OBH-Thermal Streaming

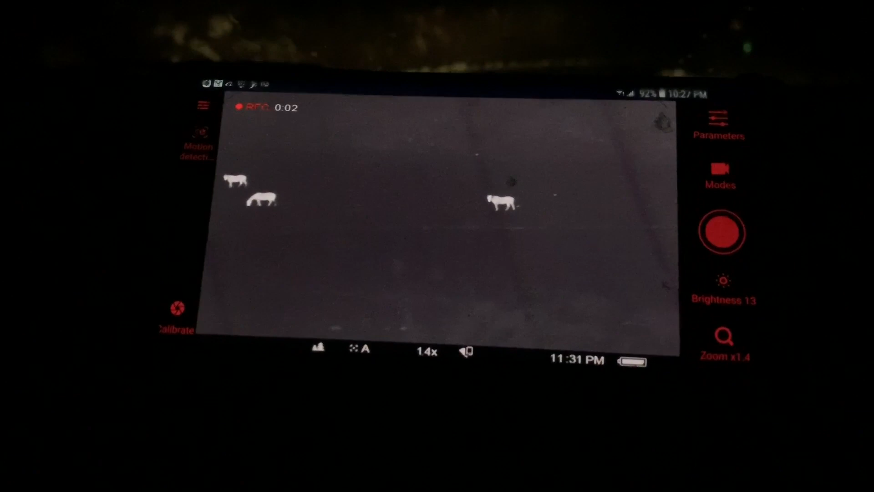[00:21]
Wow look at the heat signature on that that is crazy how far away would you say them are
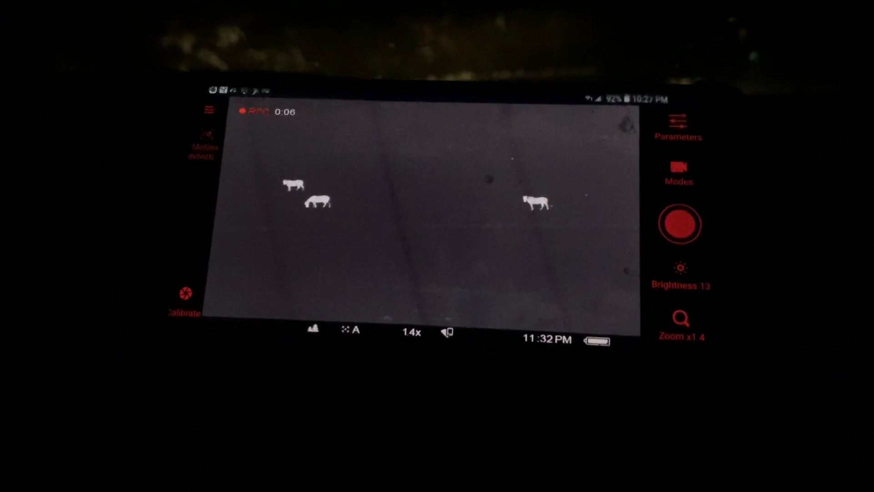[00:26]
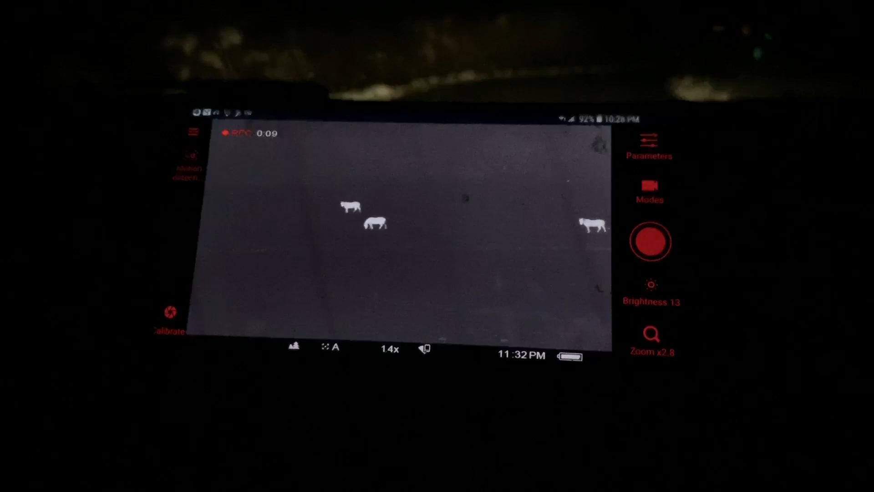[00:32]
Wow that's really cool just the way he's gonna zoom in on me said that's pretty clear net streaming from the thermal to a cell
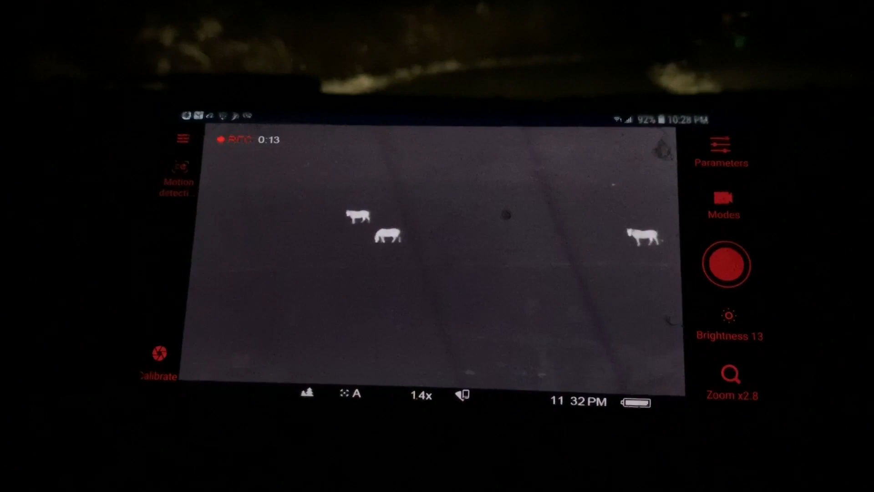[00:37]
phone did you find a zoom yet oh
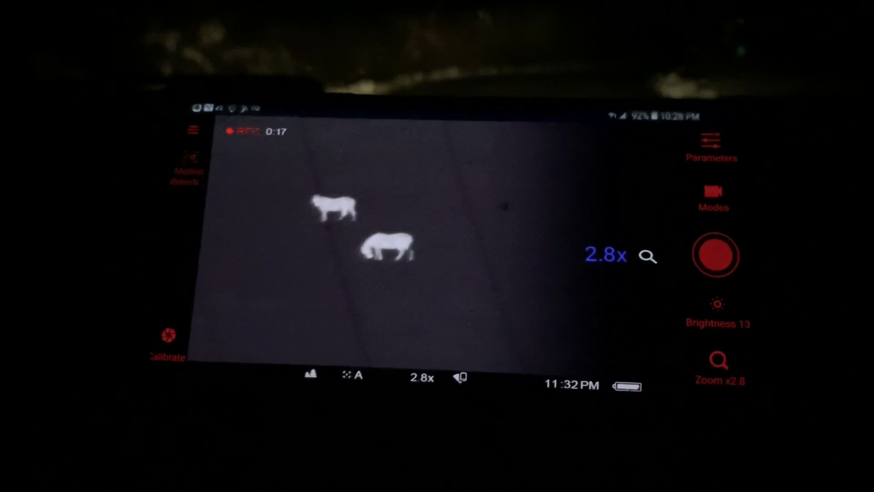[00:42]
whoa look at that it was zoomed in I've got to get me one of them look at that
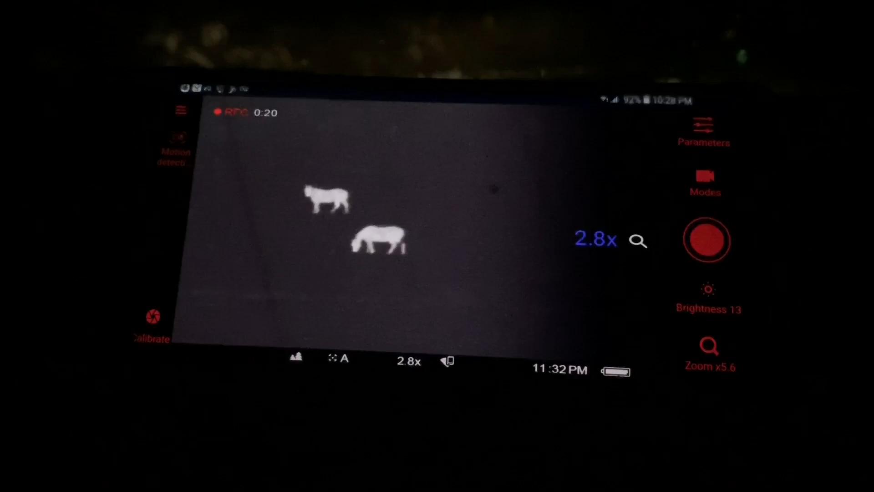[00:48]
that is so awesome hit it one more time it'll distort it
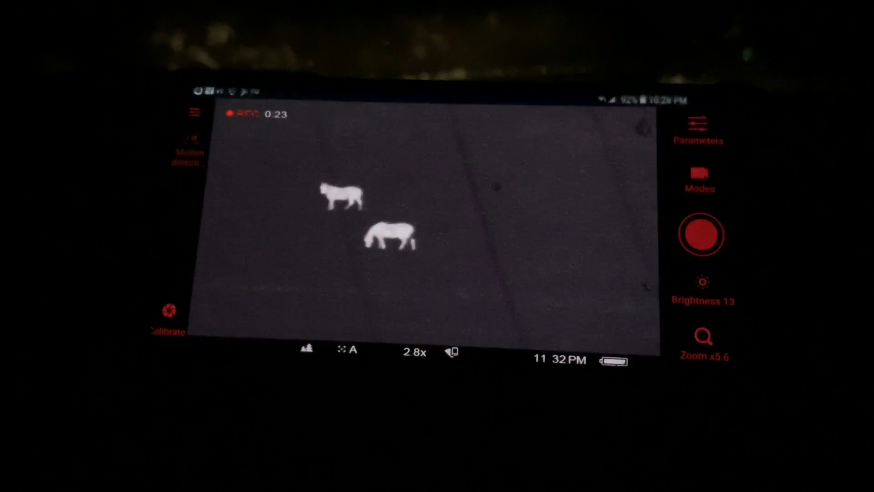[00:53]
all right well we're gonna keep cruising the back road real
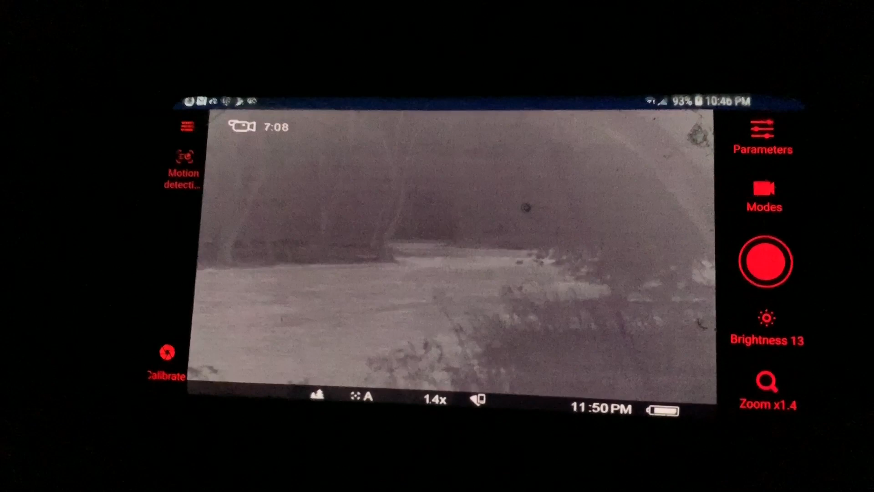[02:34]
right he's panning the river that is the river okay
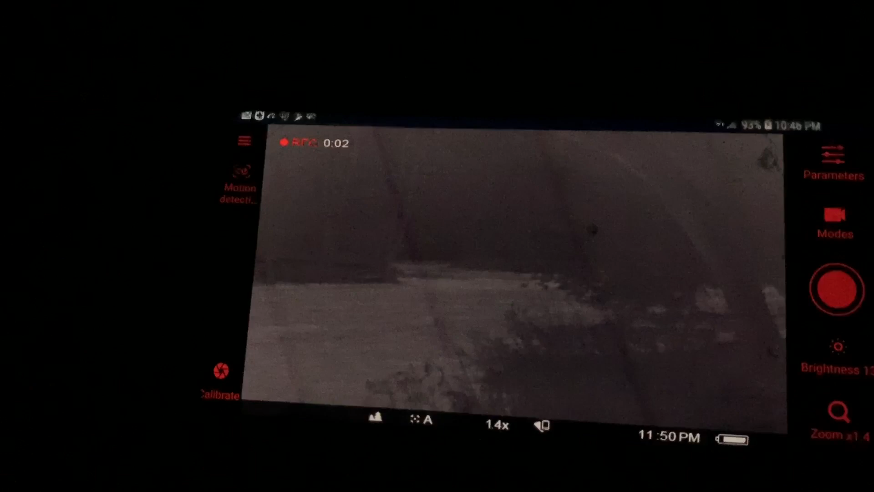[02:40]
yeah just stay over by my window would you please that
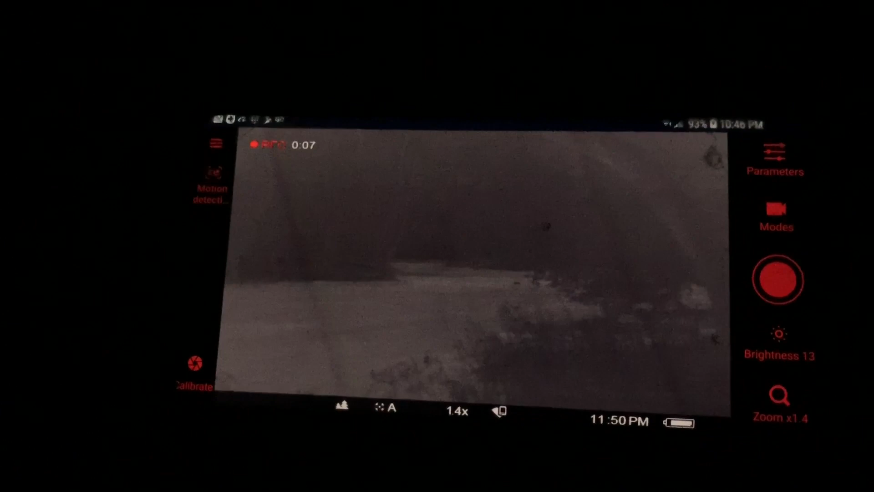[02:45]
thing only has like a 30-foot range yeah well yeah 30-foot range in a vehicle and
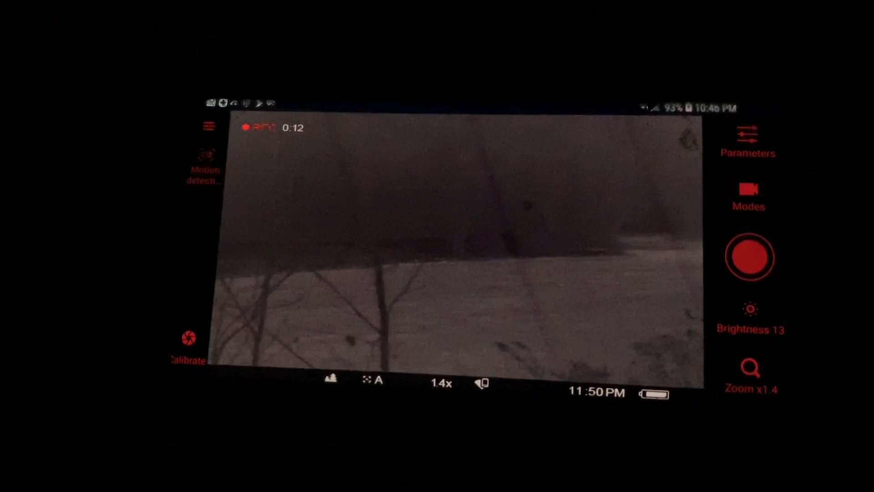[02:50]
he's yeah this is cool we can stay in the vehicle and keep
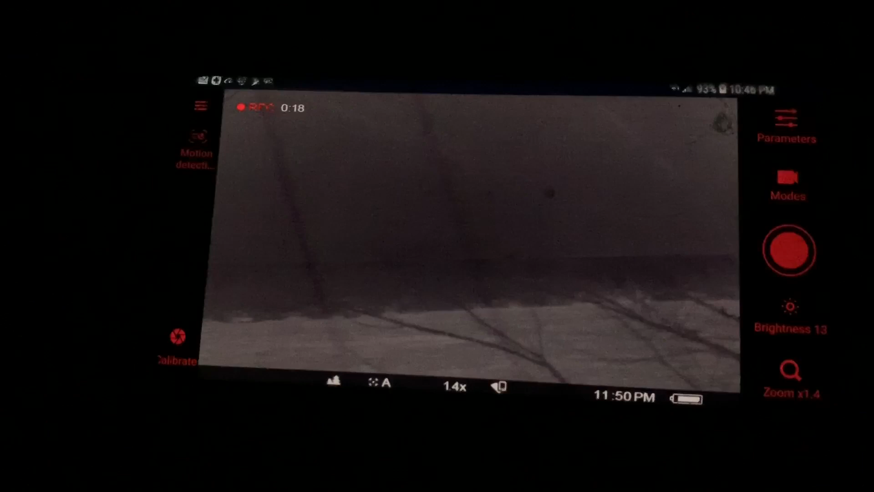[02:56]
warm nice and warm we'll let stacy do the dirty work let him freeze that's a possum on the branch
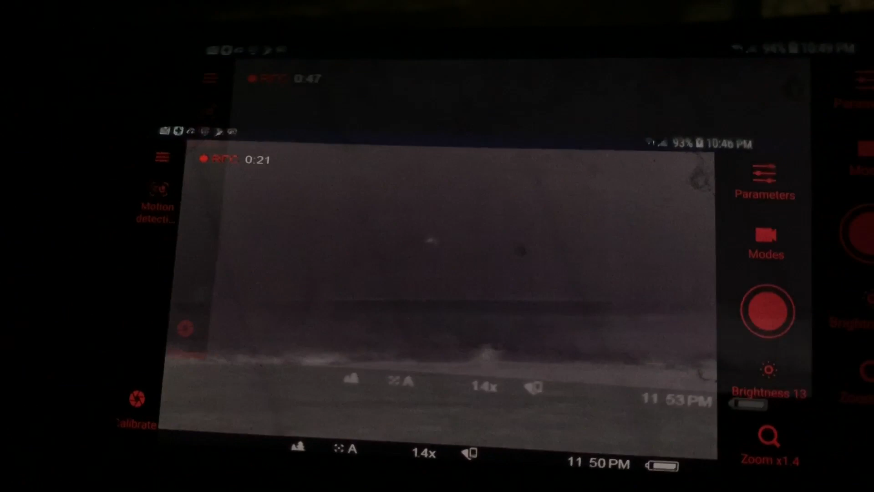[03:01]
how can you tell that we can't tell it's a possum on the branch that looks like it oh really